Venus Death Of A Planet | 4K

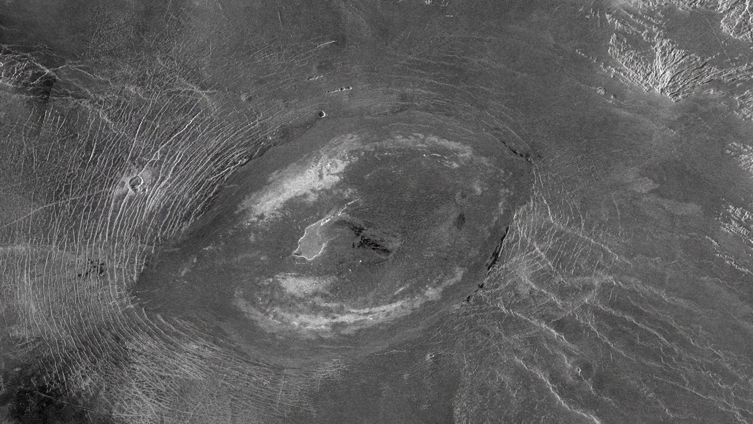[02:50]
But when you look at the Magellan imagery and you see this bewildering array of volcanic forms and flows
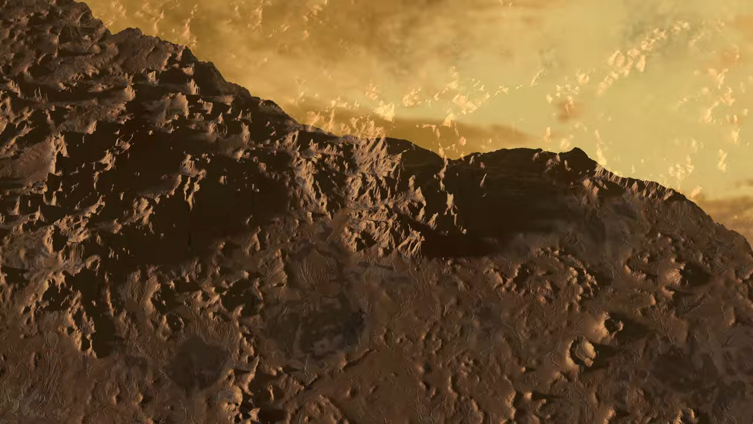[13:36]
The radar data hold intriguing clues to a watery past,
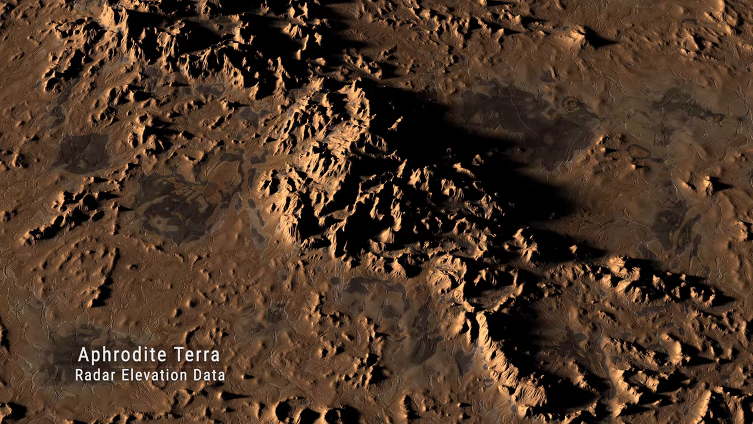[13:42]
including vast plateaus made up of granite rocks that likely formed at the bottom of an ocean.
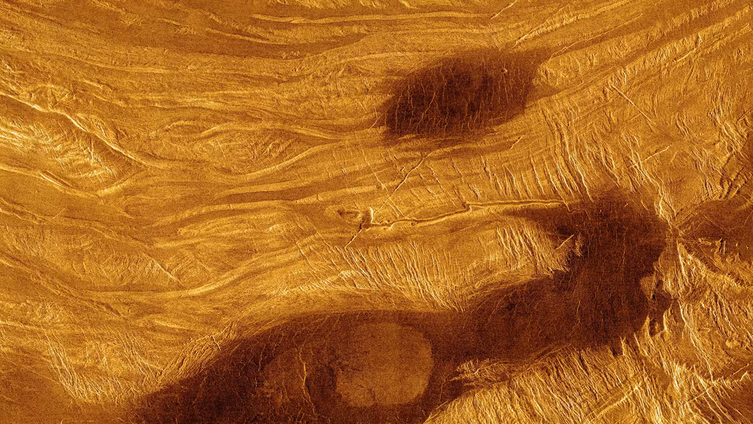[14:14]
So these rocks are the only rocks from the first 80% of the history of Venus. That's where we want to go.
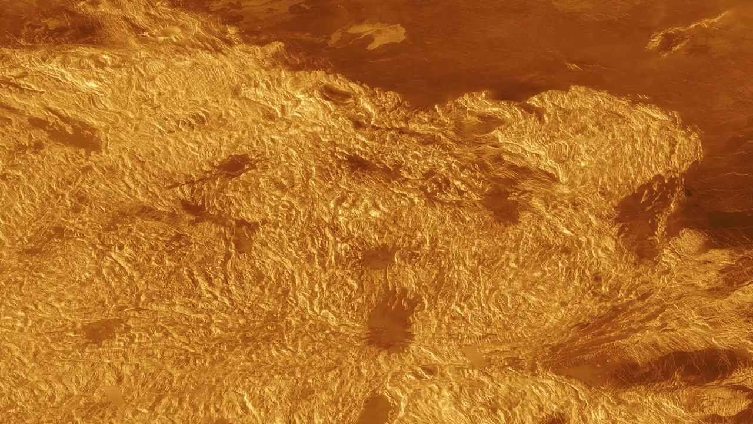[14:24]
That's where I want to go, is to these areas which are called Tessera terrain because of their tile-like appearance.
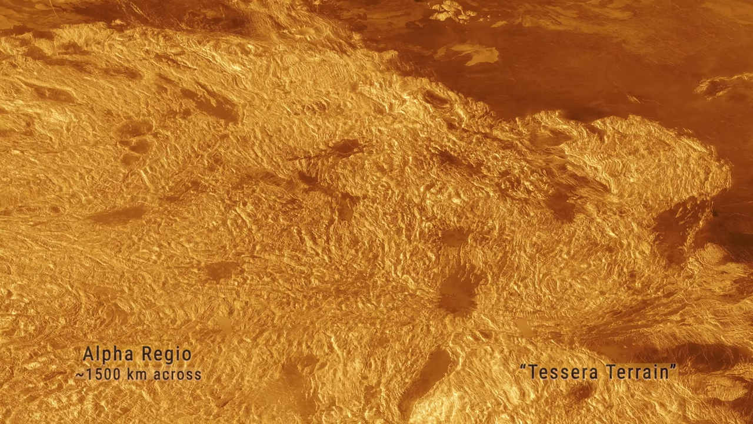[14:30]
Whatever it is that spurred the formation of life,
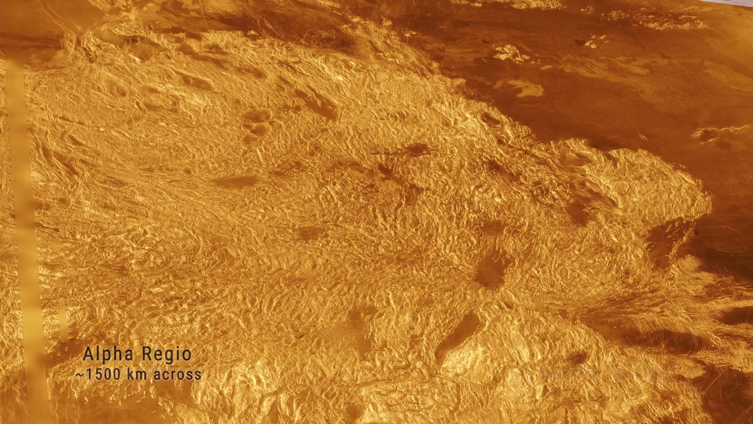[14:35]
in my mind, why wouldn't it have happened everywhere? And that's the record that we're looking for in the rocks of the Tessera.
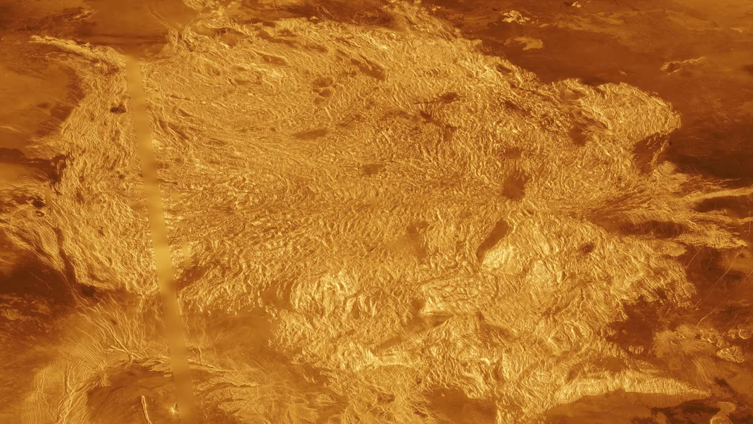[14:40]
Were there evidence of ancient environments that would support life?
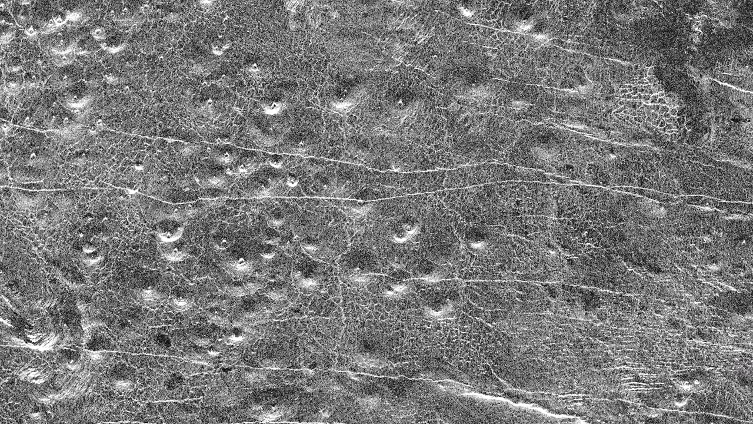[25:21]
From the smallest things that we can measure in the radar data,
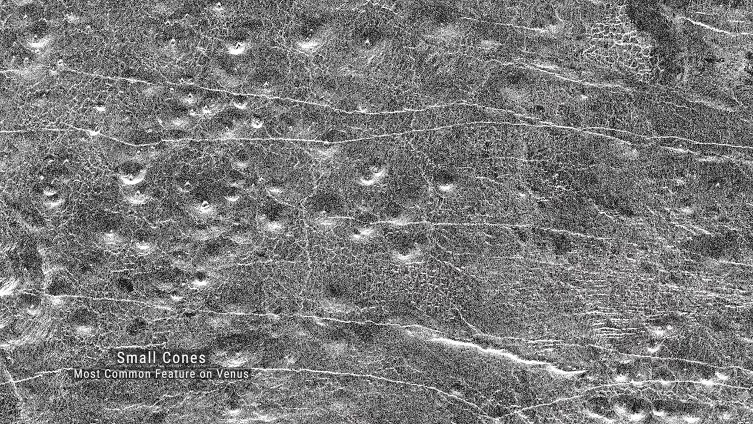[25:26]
which is about 100 meters per pixel,
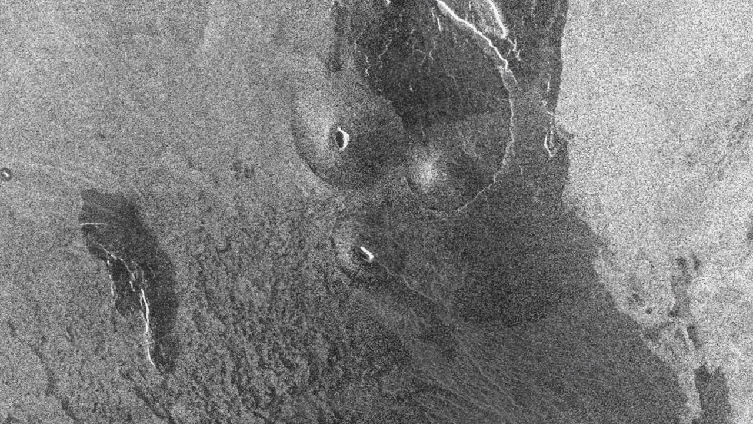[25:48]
The Magellan Mission documented a zoo of volcano types.
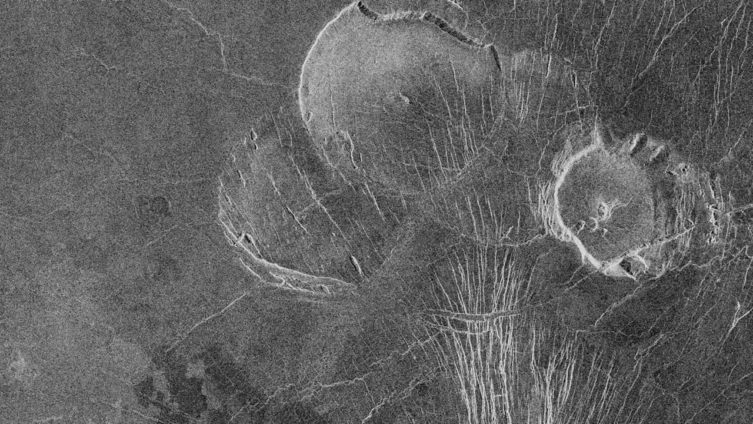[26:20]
we don't see in other places in the solar system. For example, one very unusual type are some domes that we call pancake domes.
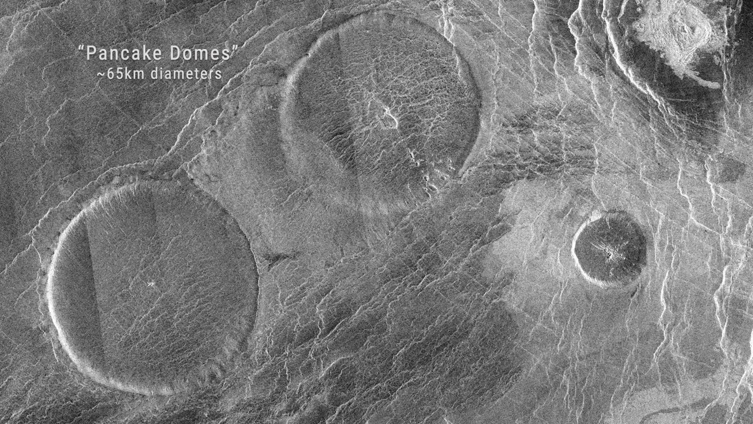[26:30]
And that's because they really look like pancakes. They are flat on top. They have steep sides.
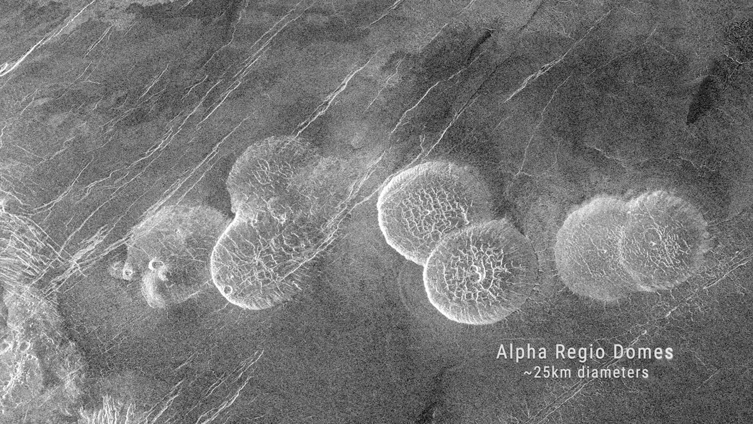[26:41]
Some of these domes have some fractured and jagged edges.
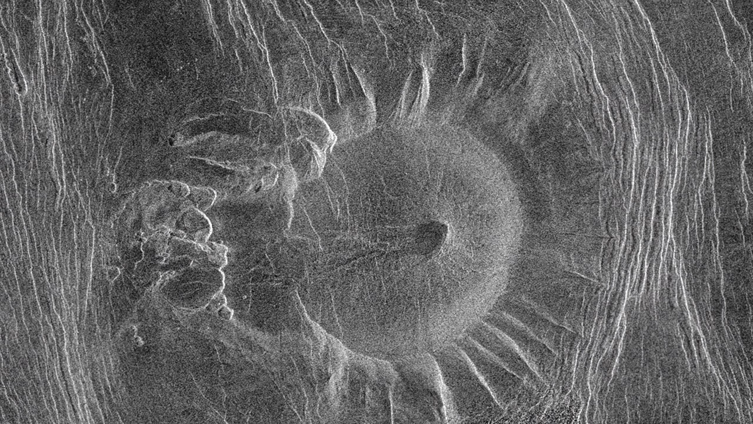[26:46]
And they're known as ticks because they look like squashed bugs.
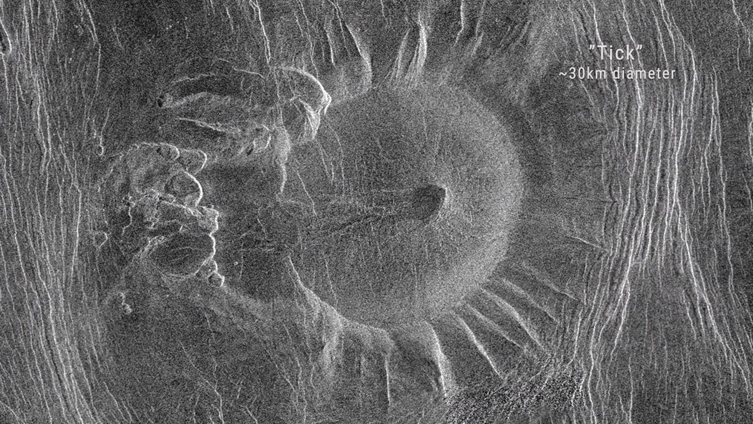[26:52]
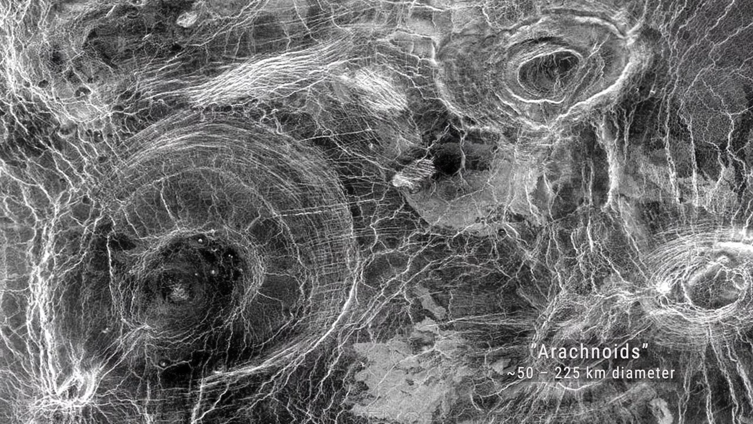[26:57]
Arachnoids, because they have a fracture pattern similar to a spider's web with some concentric fractures and some radial fractures.
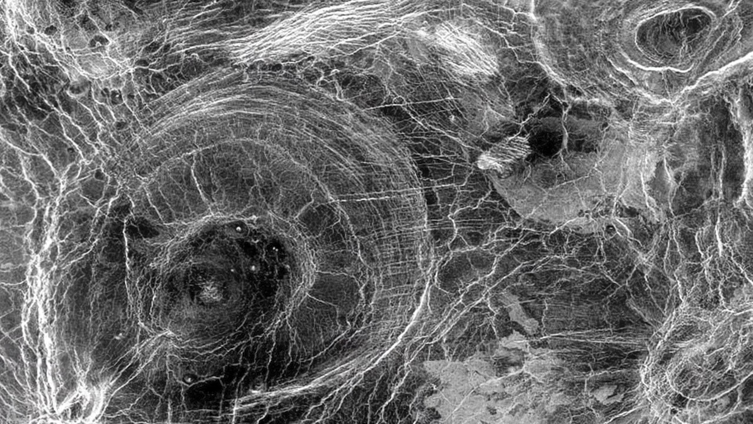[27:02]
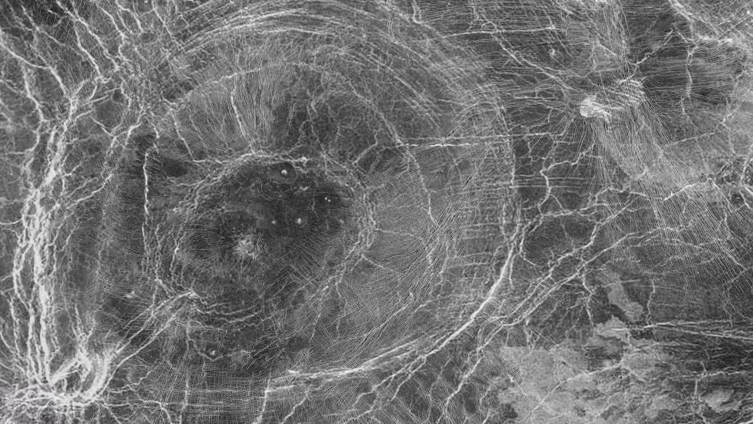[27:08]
The enormous volcanic features called coronae